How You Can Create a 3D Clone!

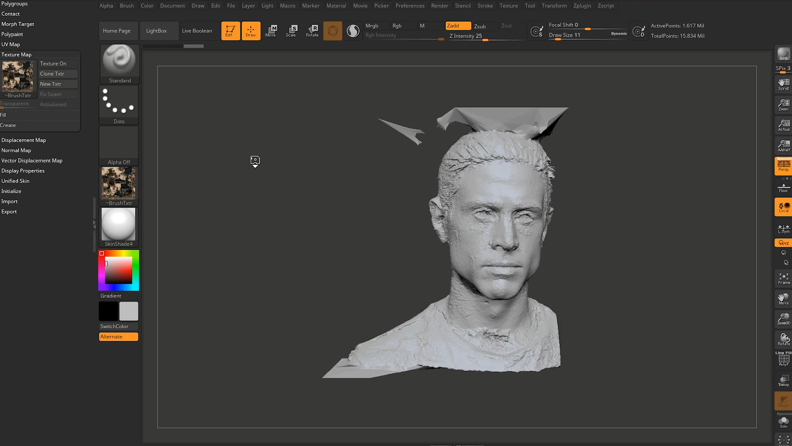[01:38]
the surface really is this isn't good to work with or we have to sculpt this we have to fix the topology